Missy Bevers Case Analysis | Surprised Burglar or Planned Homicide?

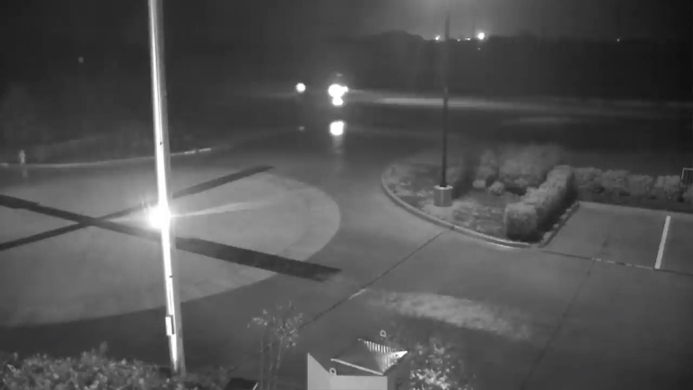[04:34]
It is a 2010 to 2012 Nissan Altima or Infiniti G37. It was spotted driving slowly around the parking lot of nearby businesses around 2 a.m. The headlights were being turned on and off. This could be related to the case and I can understand why they want to find this vehicle,
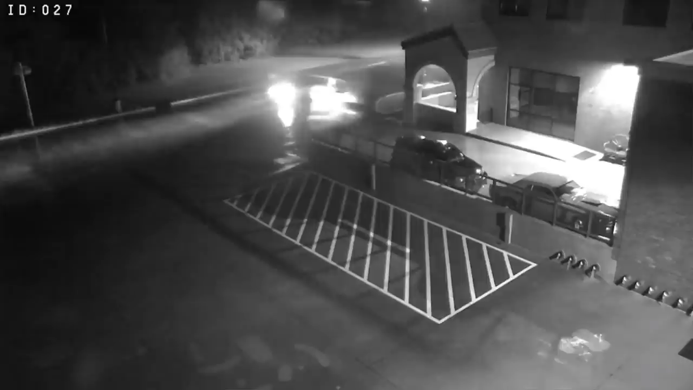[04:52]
but it kind of seems like a stretch considering this crime occurred about two hours later. The police explored all the usual angles for a murder like this.